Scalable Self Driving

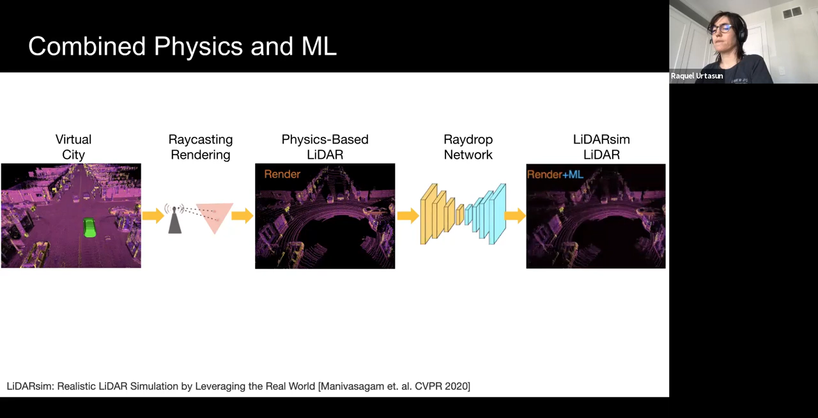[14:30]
We convert this LADAR sweep into a spherical image representation, encoding features related to raydrop, such as range values,
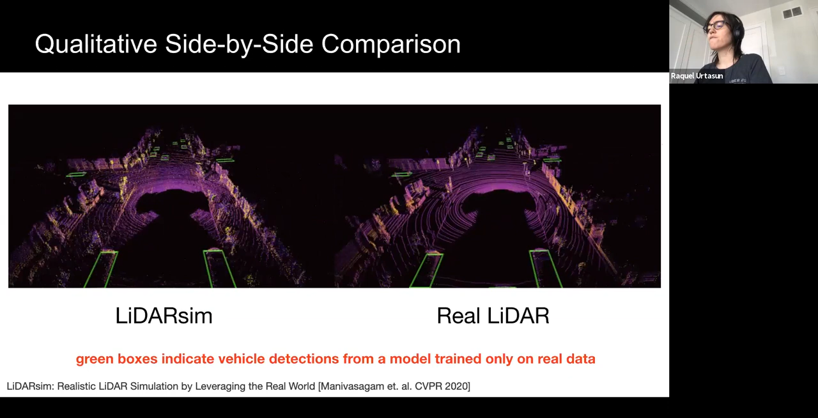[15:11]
This alpha cell comparison shows that LADAR-SIM generates realistic point clouds with a small domain gap for downstream perception tests and autonomy testing. We now compare LADAR-SIM against CARLA, a state-of-the-art sensor simulator.
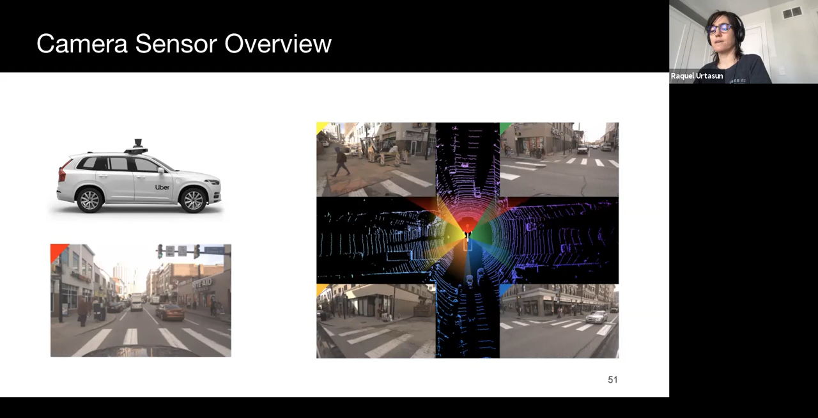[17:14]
I will first review graphics-based camera simulation and recent progress in using neural numbers for camera sensor simulation.
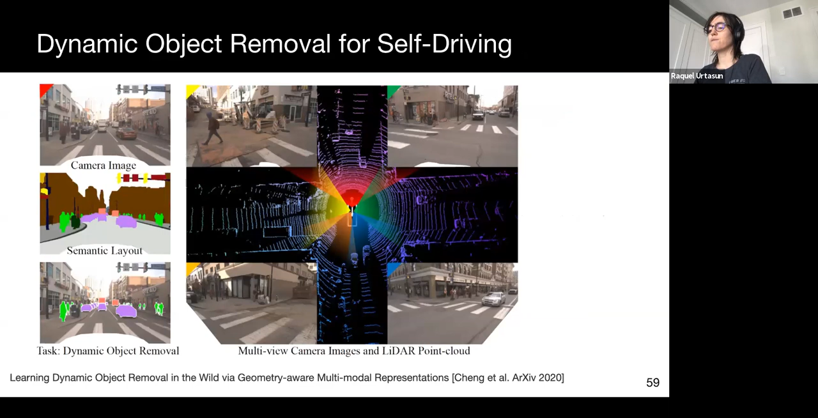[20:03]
for example, vehicles and pedestrians, in the scene and recovering background structures such as buildings, road, vegetation and sidewalks. Towards this goal, we first reconstruct the finite geometry of the scene and then propose a data-driven approach based on the reconstructed geometry.
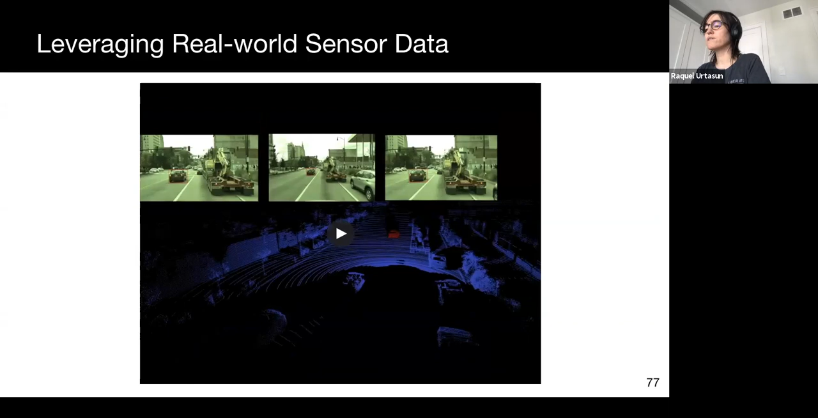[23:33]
and 3D banding box annotations to aggregate real-world sensor data for dynamic objects encountered in the world. Such data is readily available in modern cell-driving data centers. With our approach, we can generate a large scale and diverse 3D object band with precise geometry, high definition appearance, and accurate 3D poses. To build our assets, we develop a 3D reconstruction network that takes camera and radar sensor input from multiple viewpoints for a given dynamic object and outputs a high-precision 3D shape.